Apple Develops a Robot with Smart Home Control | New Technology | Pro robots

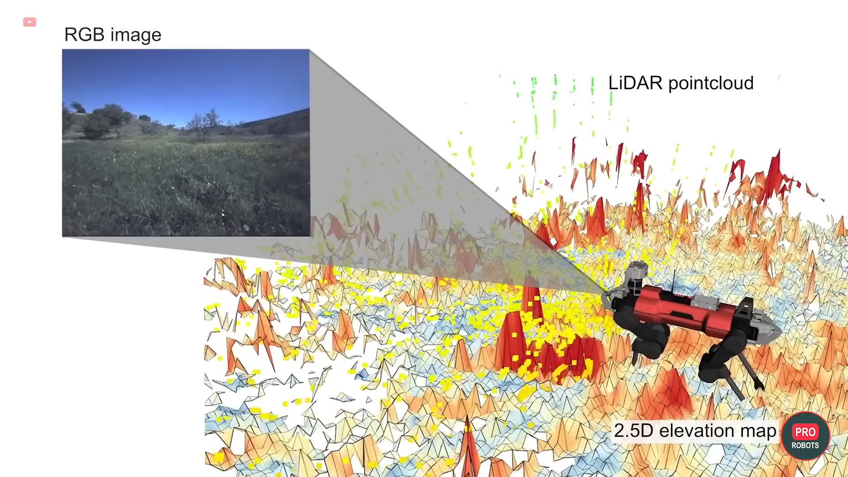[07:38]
This is the ability that the four-legged robot Animal has now acquired.
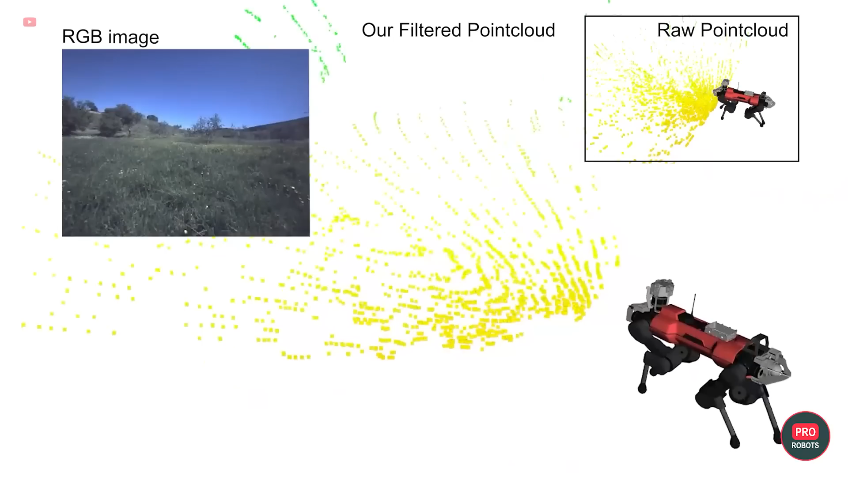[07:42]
To make this possible, engineers have developed a semantic point-cloud filter in a convolutional
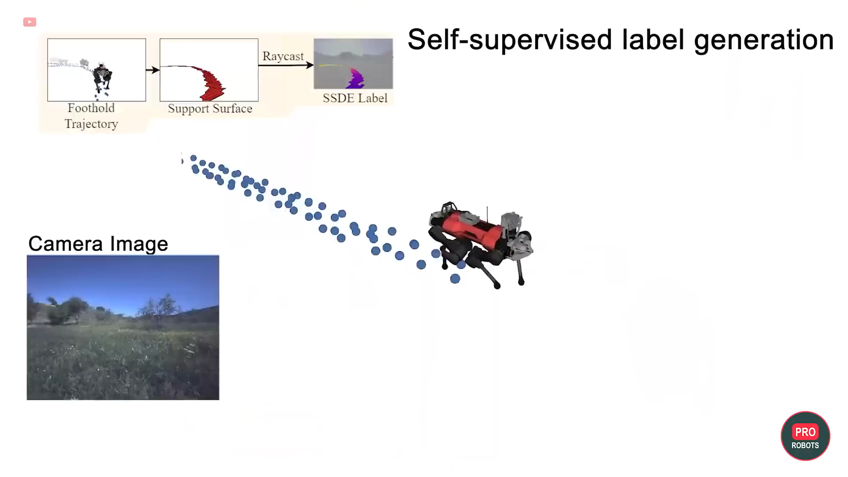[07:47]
neural network that learns to adjust LiDAR measurements to determine the true reference surface for the robot's feet in tall grass.